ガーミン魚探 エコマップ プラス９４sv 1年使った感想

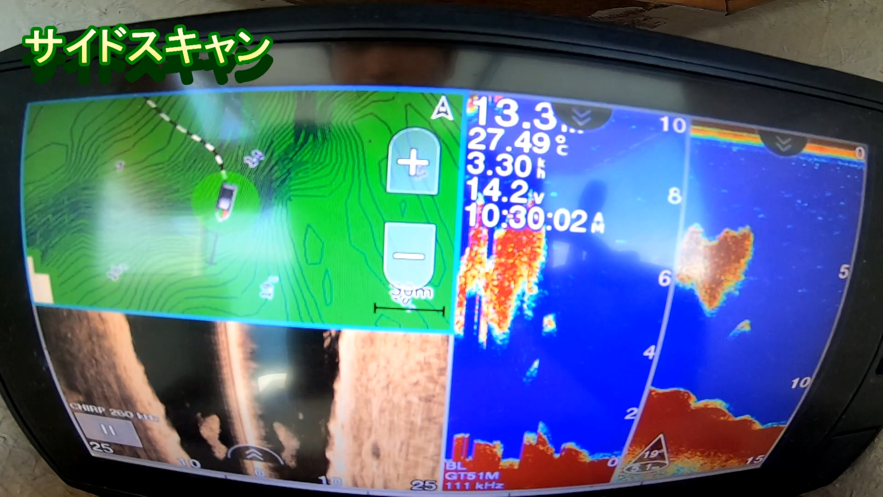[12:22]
On screen: water 27.49°C
池とかだと重宝しそうですね浅いところだと次は10mのところで浅い魚床を映してみたいと思いますここ今のこのところですね魚床ですねこれを右側に映るように走ります
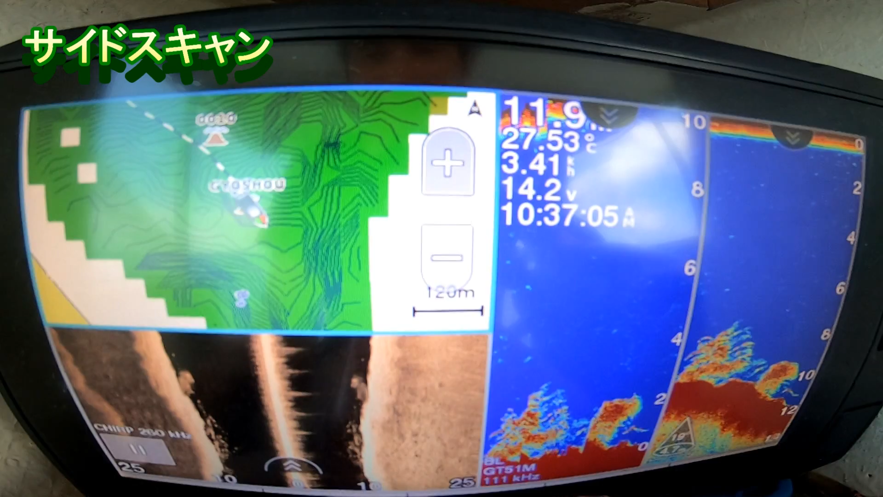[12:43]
On screen: water 27.53°C
もうちょいレンジを
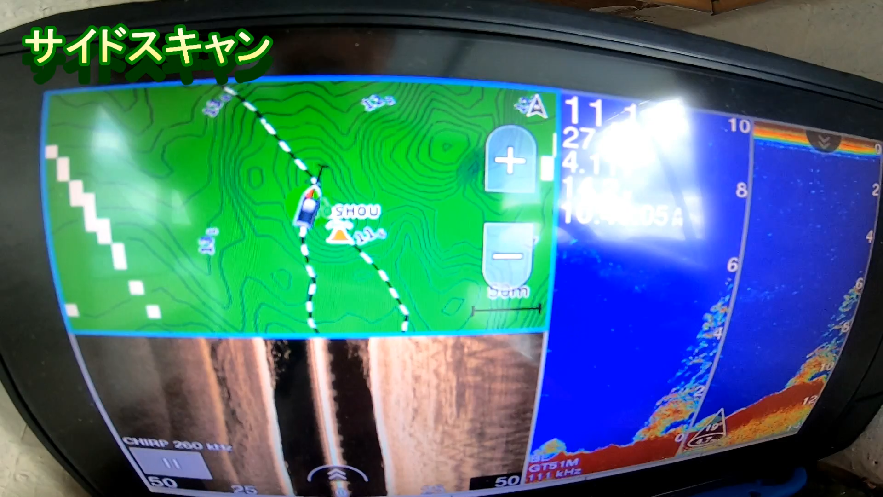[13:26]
マスター映る土壌が
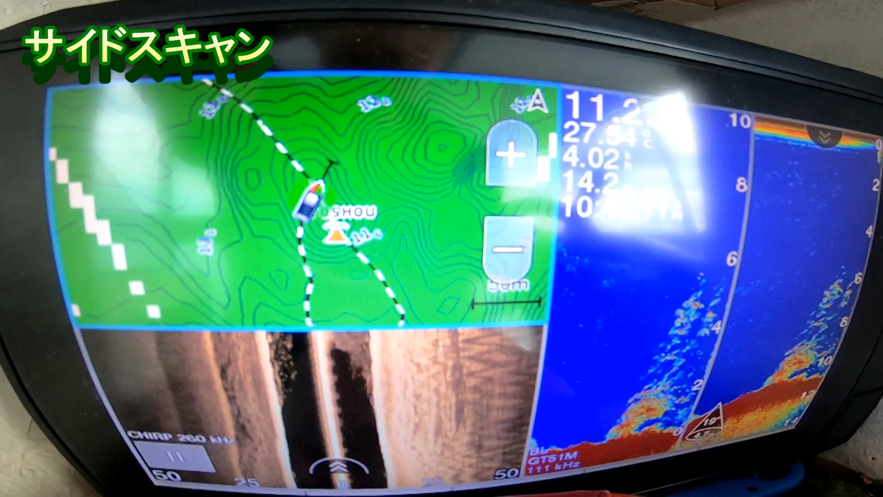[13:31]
どんな感じであるかっていうのはなかなか難しいですまあ左より右の方が魚は濃いから
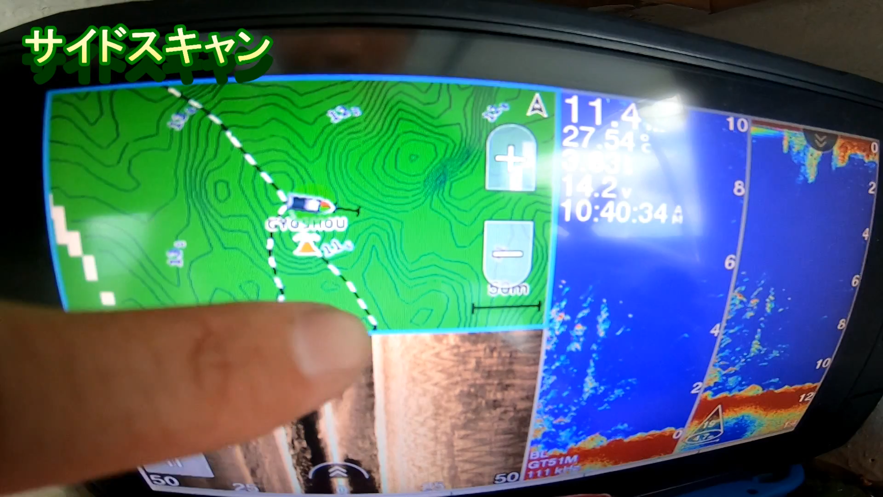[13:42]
一応映ってますね水中の魚は一応映ってますただ魚床の山というか影というかそういうのは
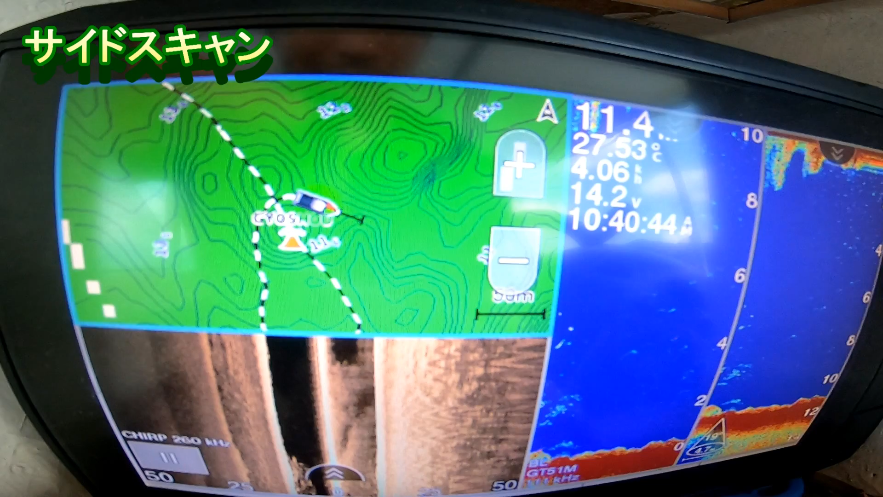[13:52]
On screen: water 27.53°C
なかなか難しい気がしますだいぶ浅くなってきました今度は右側に堤防があります堤防はさすがにサイドスキャンに映ると思います30mくらいかな右側に
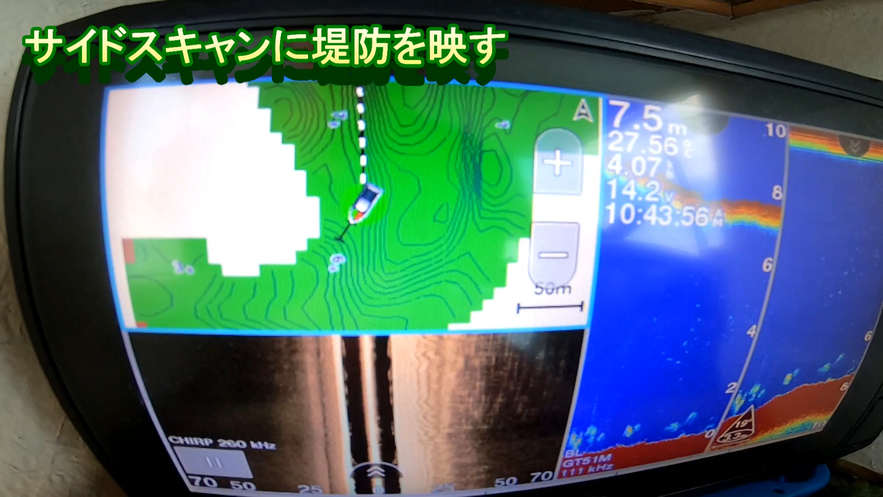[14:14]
On screen: depth 7.5 m
左側がどんどん深くなっていく感じが堤防の真右今堤防の右です足左に降ります私は一つこれ堤防堤防どれって感じ堤防どれ
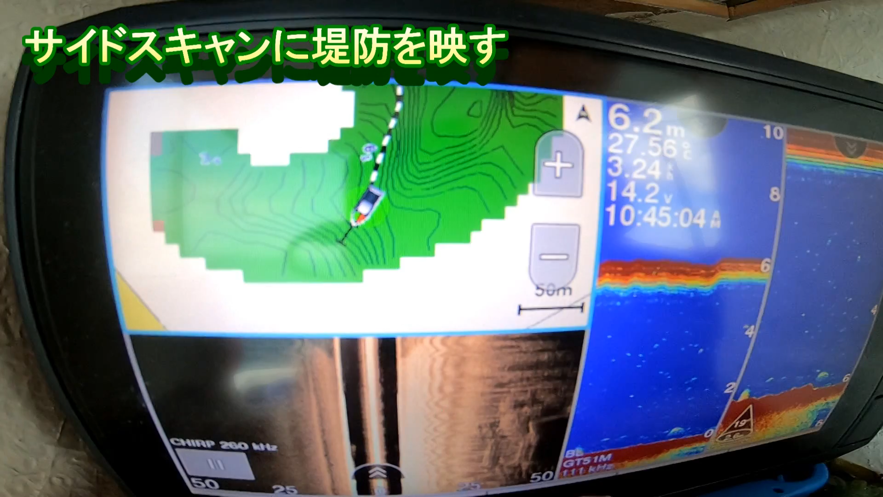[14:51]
On screen: depth 6.2 m, water 27.56°C
これ堤防これ堤防あとレスポンスの速さ地図の伸び縮みの速さこんな感じです
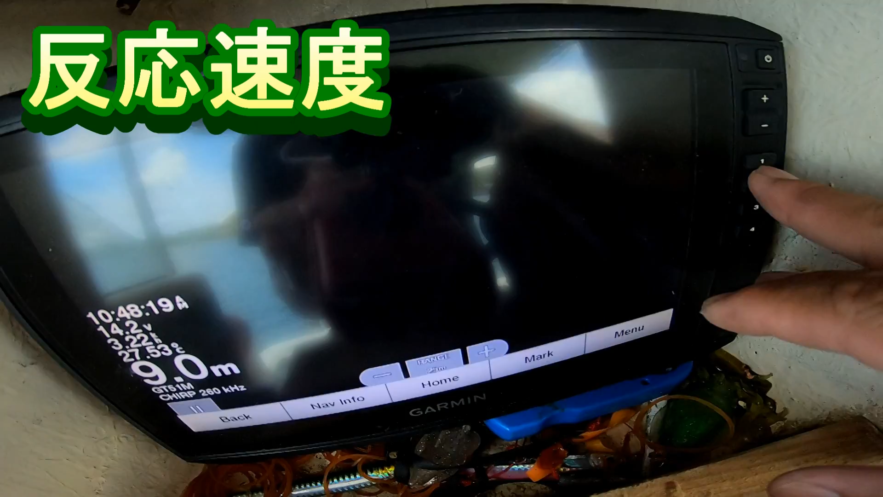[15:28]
On screen: depth 9.0 m
こんな感じの速さです
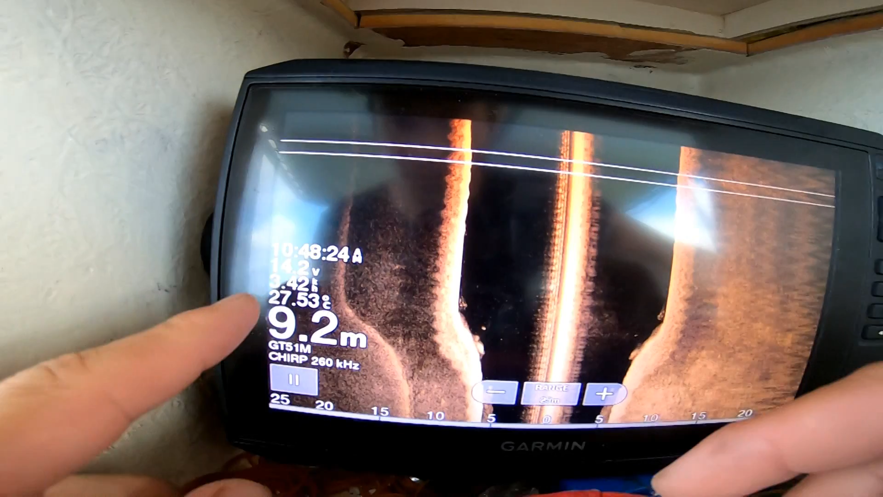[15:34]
On screen: depth 9.2 m
スピードとか気温とか分かるからここら辺はどの魚単にでもついてるんじゃないですかね
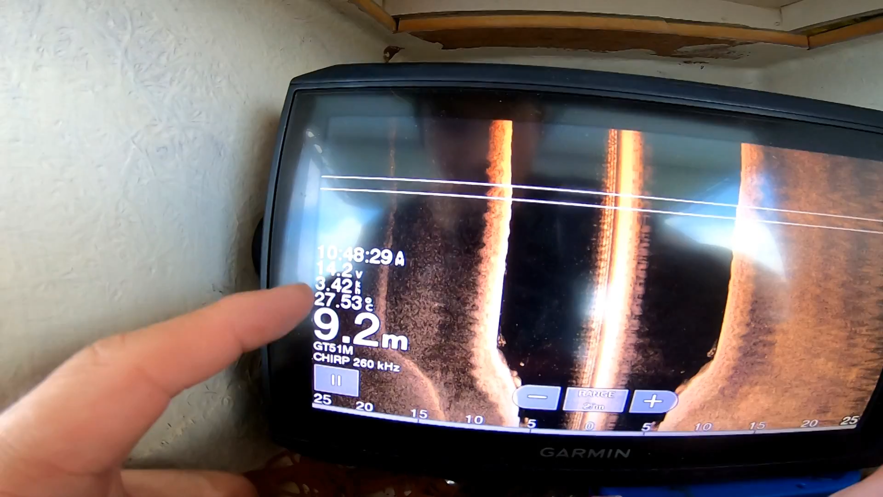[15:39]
On screen: depth 9.2 m
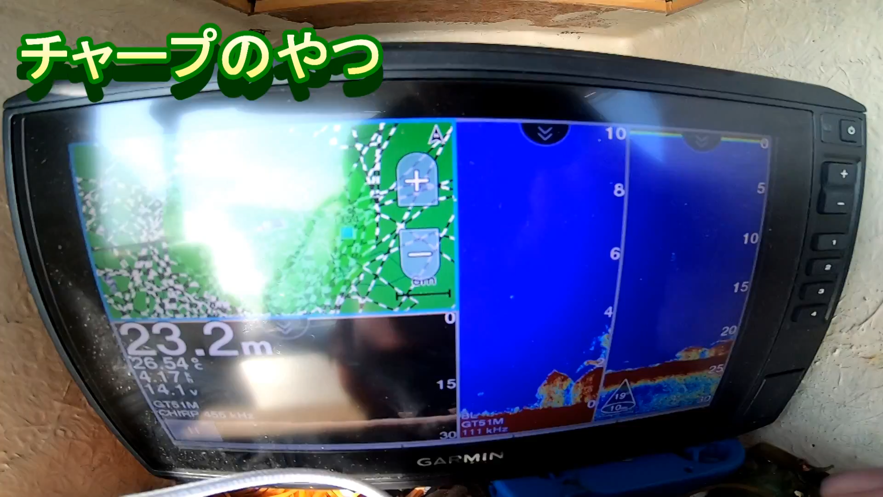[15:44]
On screen: depth 23.2 m, water 26.54°C
人工魚床は魚単はこういう風に映るけど丸く映るけど
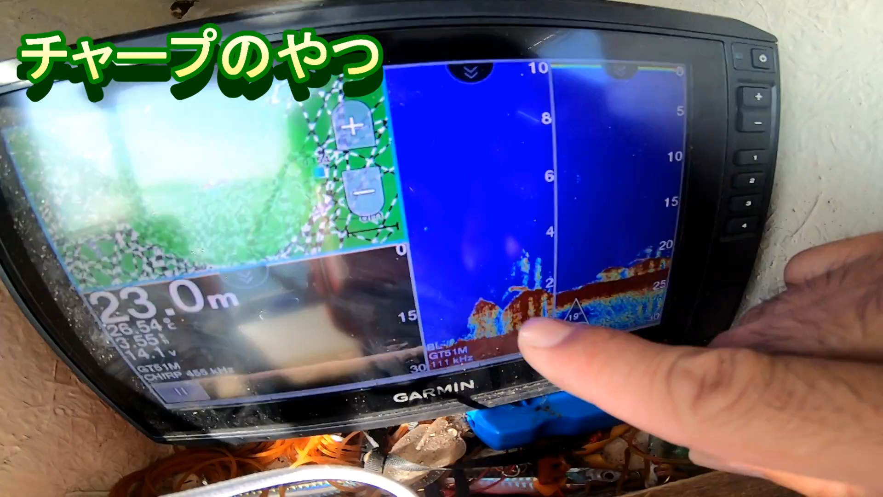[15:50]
On screen: depth 23.0 m
丸く映りますけど
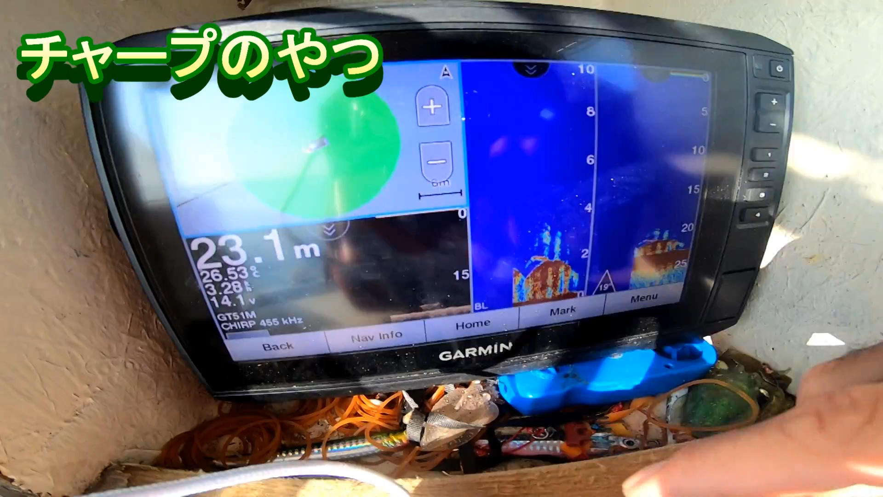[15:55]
On screen: depth 23.1 m, water 26.53°C
こっちがこの画面があると結構四角にやっぱ映ってくれるんで
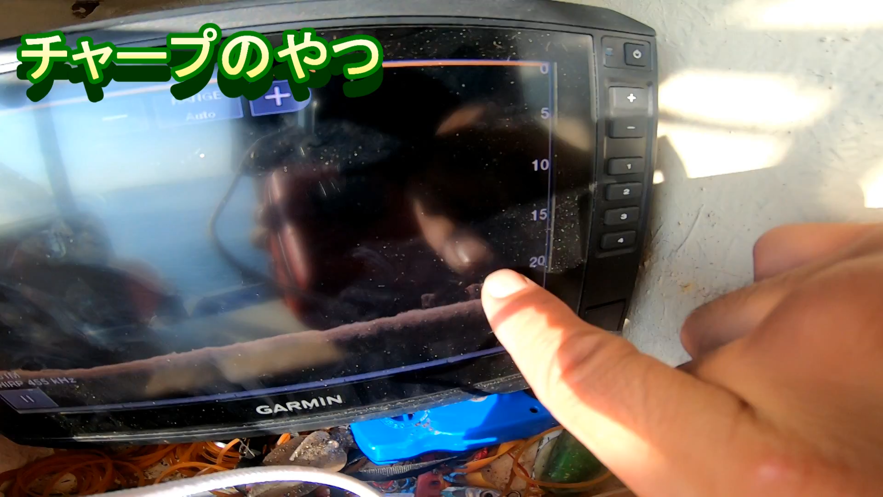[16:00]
角があるように映ってくれるんで結構分かりやすいですねこれは人工魚床だなっていうのが
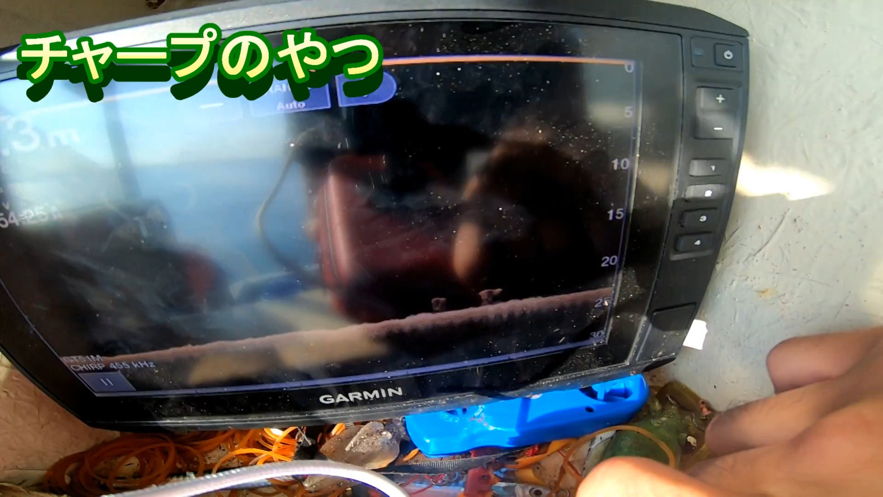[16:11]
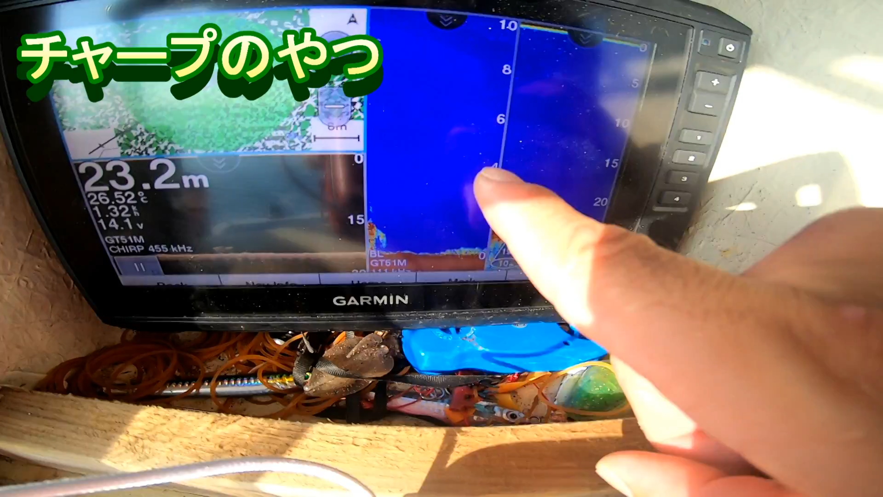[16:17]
On screen: depth 23.2 m, water 26.52°C
この画面が見れると見ながらすると人工魚床はやっぱカクカクしてて穴が開いてるから引っかかりやすいですすごい
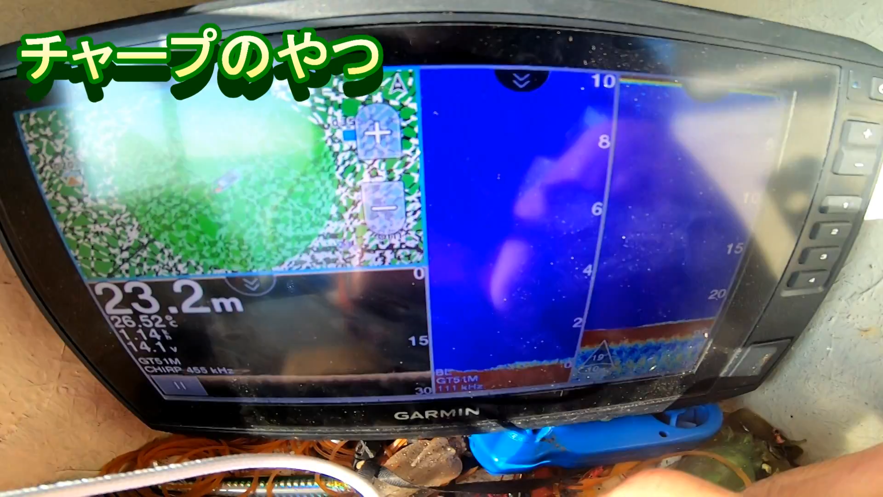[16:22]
On screen: depth 23.2 m
引っかかりやすい